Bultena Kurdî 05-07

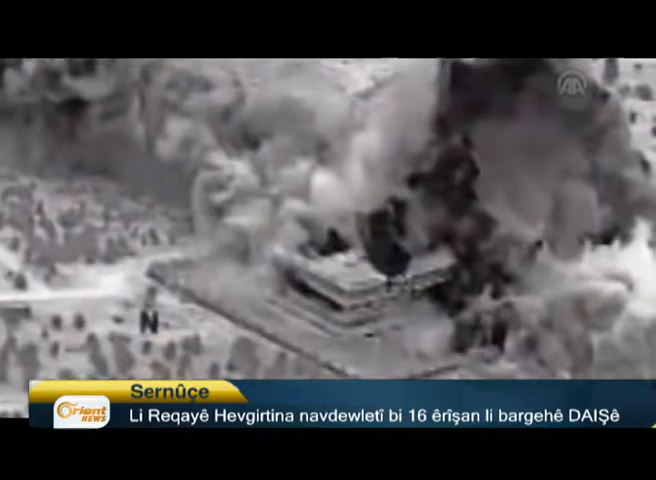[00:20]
Lë haseke e pëgë bë peshfa dëkeve u lë rëqaje, hafë gërtën në avnetëwi bë shanze e rishan lë barga hindaqës e dëkha, por e khëstën konkurëgjia ka diroki lë të dëmure pëktinë.
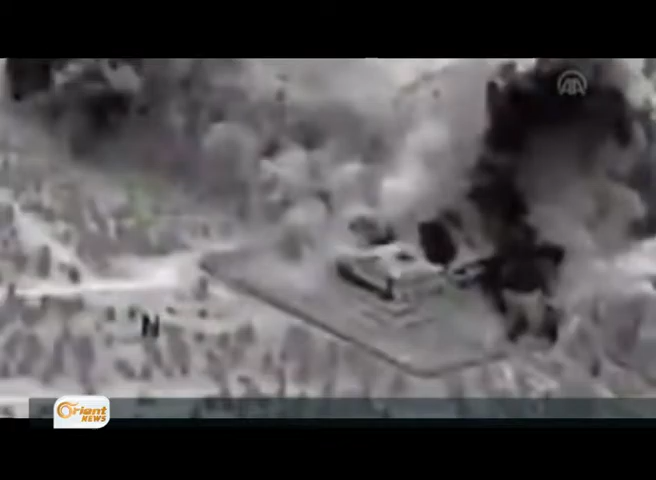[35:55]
لرقای هفگرتن نوناتوی به 16 ایریشان لبارگه داعش دخه و ریخستن کمکوژی که دیروکی لباجار تدمره پیکتینه.